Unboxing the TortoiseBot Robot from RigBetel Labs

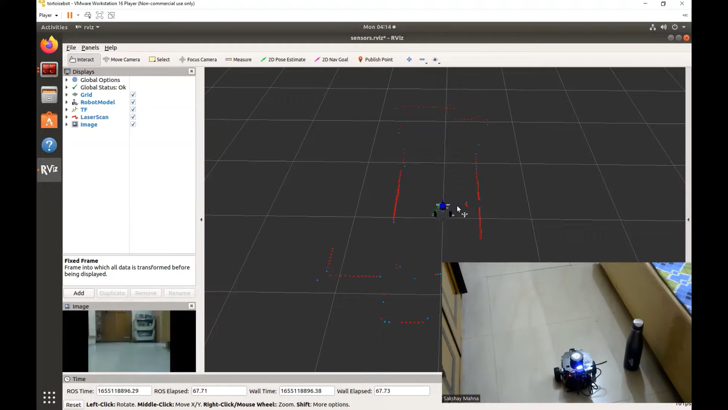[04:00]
And as we can see, we have new LiDAR points right over here. If we move this bottle around the robot, we can see the LiDAR points move as well.
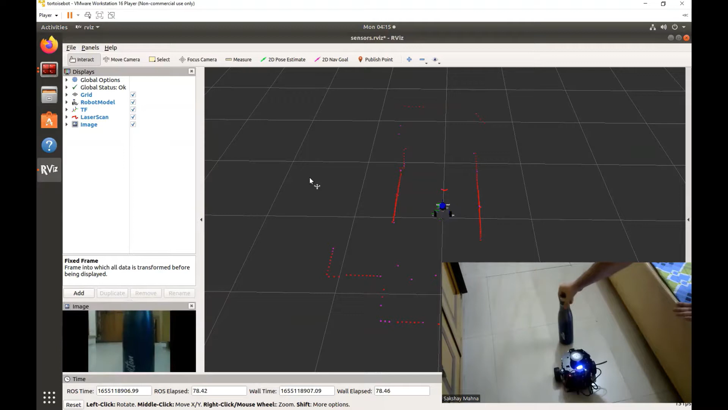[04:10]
Due to some reason, I was not able to run the teleoperation commands as were given in the instructions.
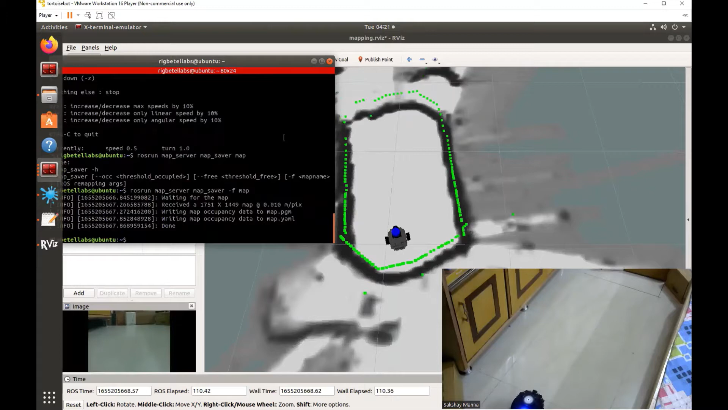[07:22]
Now let's load this map in a navigation application and use this robot to autonomously navigate in its environment. So here we have our map loaded. First, let us give a goal to this robot so it can go towards that.
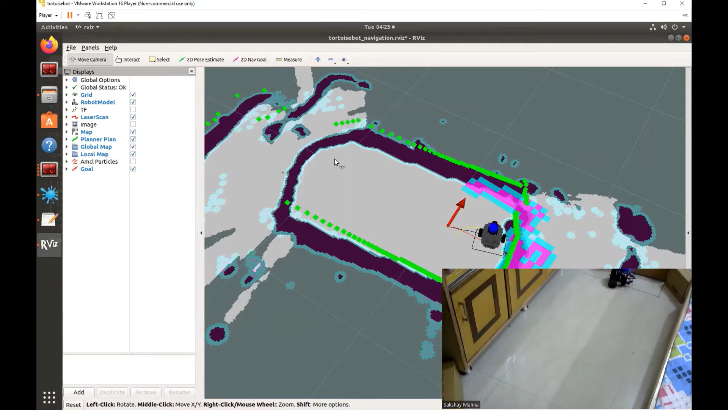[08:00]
Okay, so the robot has almost made it towards that goal. Since the robot is now stuck at a very close position to the obstacle, it will not be able to move by itself. We are going to have to teleoperate the robot to move it out of the obstacle range and then again give a path to the robot so that it can follow.
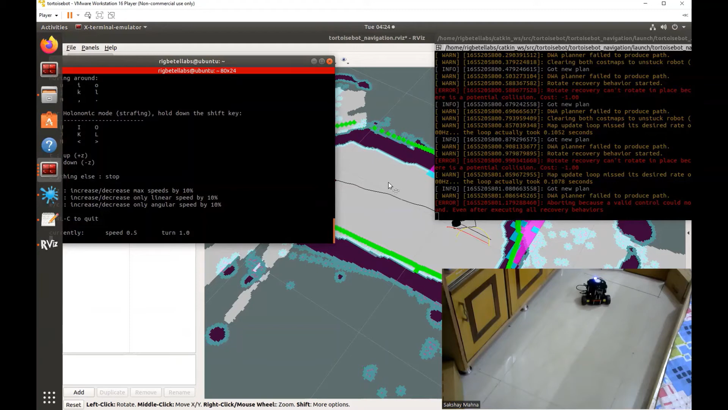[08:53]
So the robot is now out of the obstacle range. Let us give a new goal so the robot can follow that.
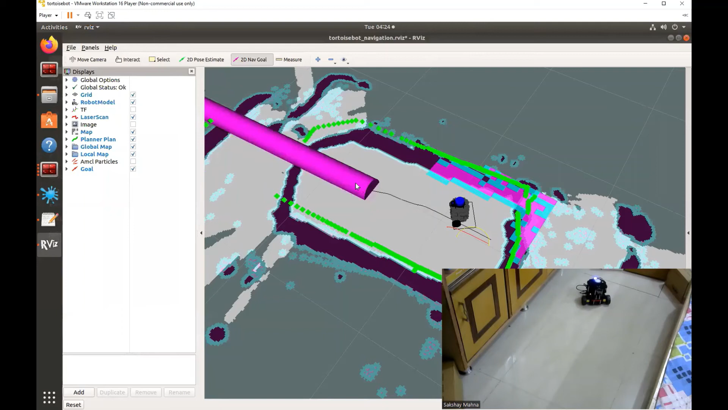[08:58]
Once again, quite close to the goal. The reason this robot is not able to that accurately model its goal
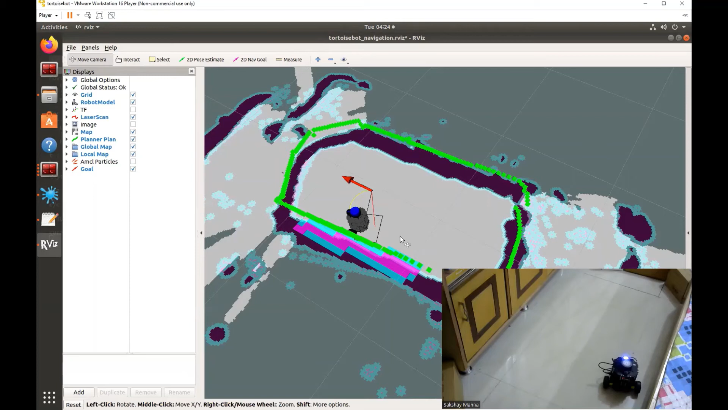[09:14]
is the reason it lacks quite some sensors that help it to do so.
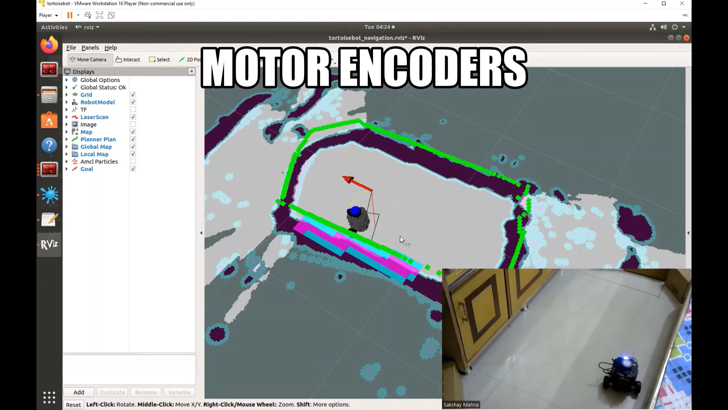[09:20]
Alright, so these are all the demo applications that we can do with this robot. Let's move on to the next stage and review this product.